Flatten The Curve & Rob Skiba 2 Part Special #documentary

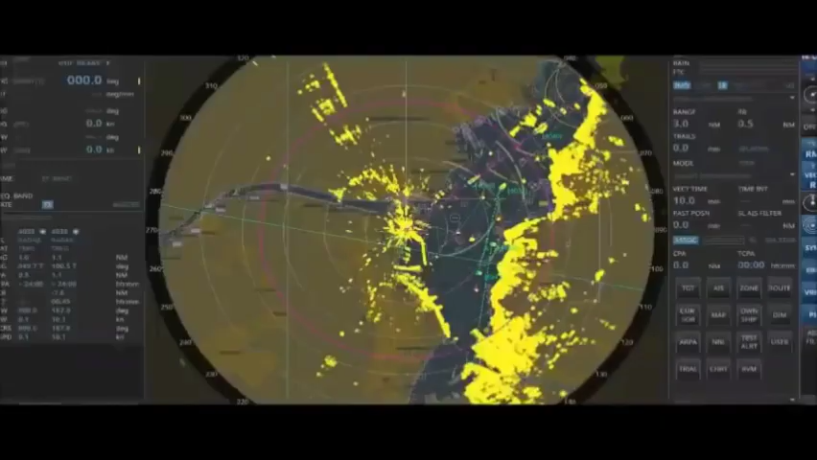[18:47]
Now, this is just going off of the actual screen that we can see.
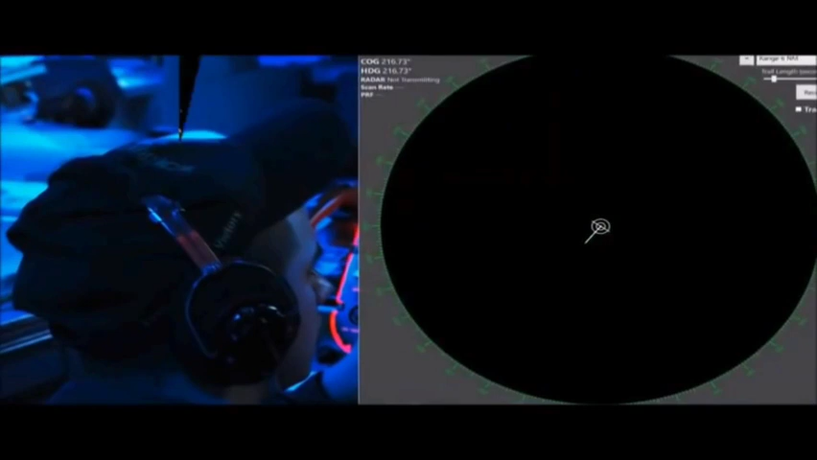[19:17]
Basically, when we zoom out onto this large projectile screen, it goes in and out, right? So the reason why we're able to zoom in and then pull back out is just for accuracy.
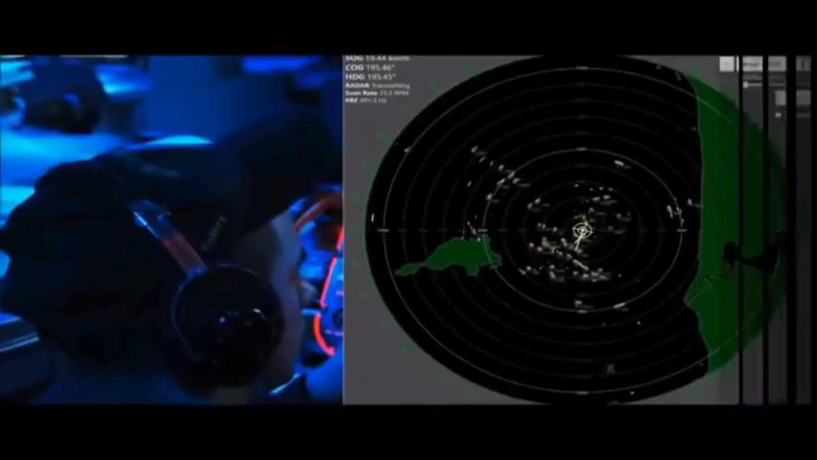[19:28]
So if we're looking at something that could just be like a buoy in the water, right?
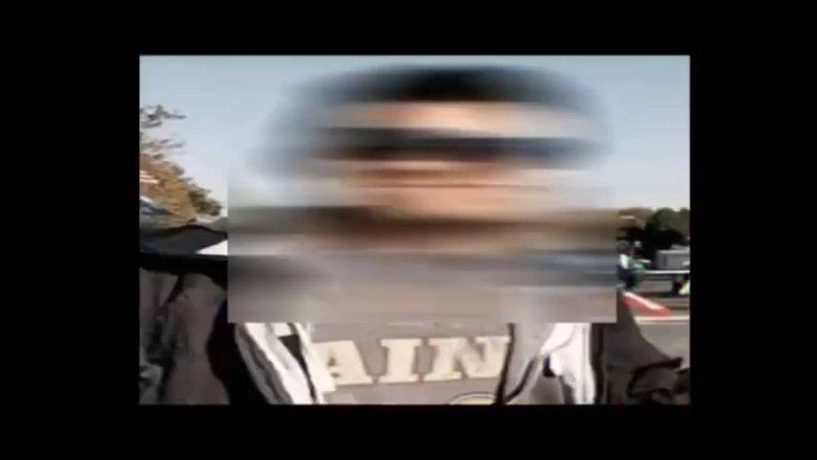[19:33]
Just one of the little tiny buoys that track, that the ships can use as kind of placements to track where they're going, that can be mistaken for an actual like small watercraft. So we have to be able to differentiate between that and some of the ships that we're looking for,
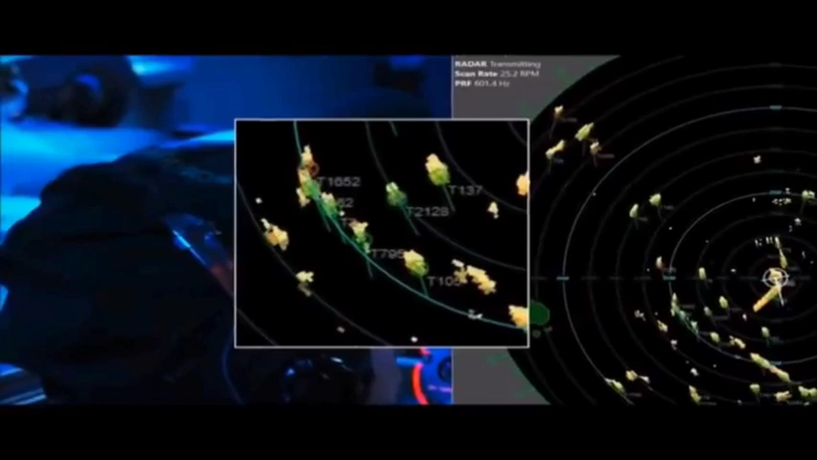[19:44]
because some of the deployments we're on,
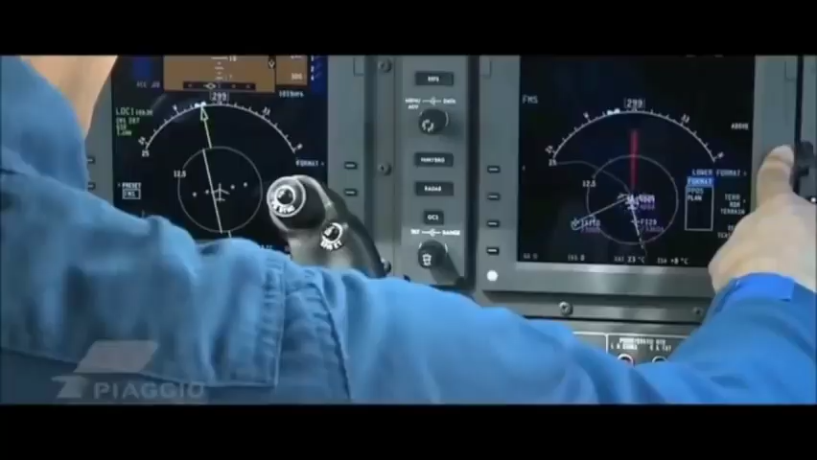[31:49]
which it could be from any direction and you're flying through it, so you have to compensate a certain angle into that wind to hold a straight line.
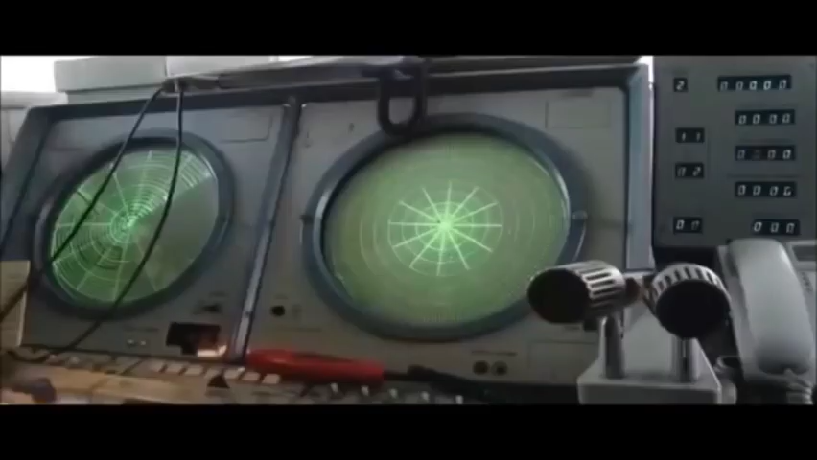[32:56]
Radio includes anything within the range of the electromagnetic spectrum.
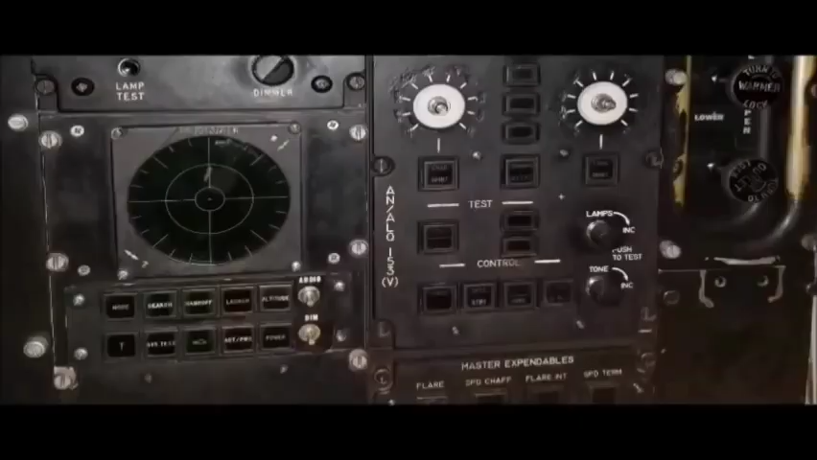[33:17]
There can be a reflector or a transmittal unit along the way. However, in the end, there's got to be at least transmitter and a receiver.
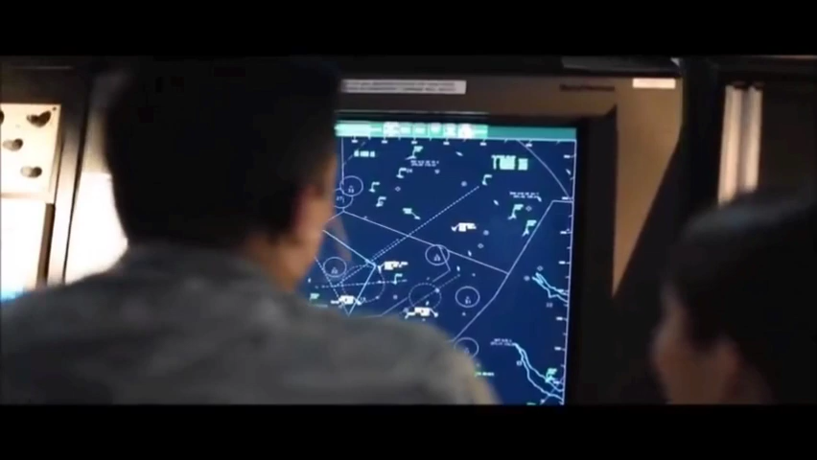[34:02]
For example, it's off the screen. Notice, there's no curving around anything. It goes out in a straight line.
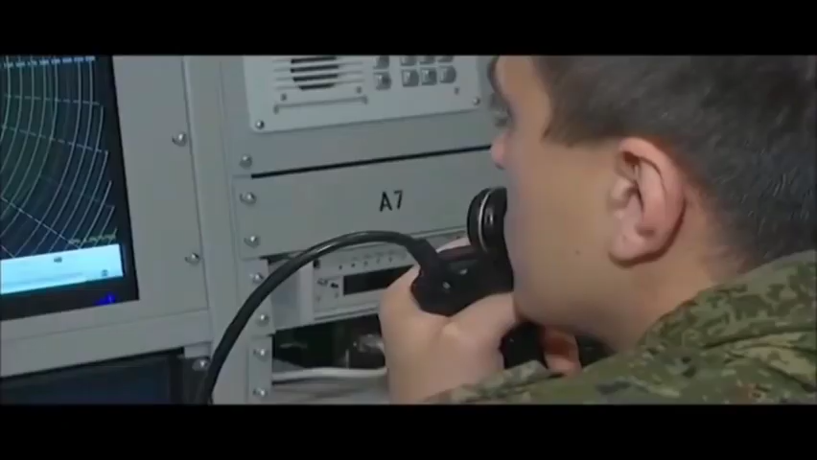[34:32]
There is no curving around anything, thus is radar.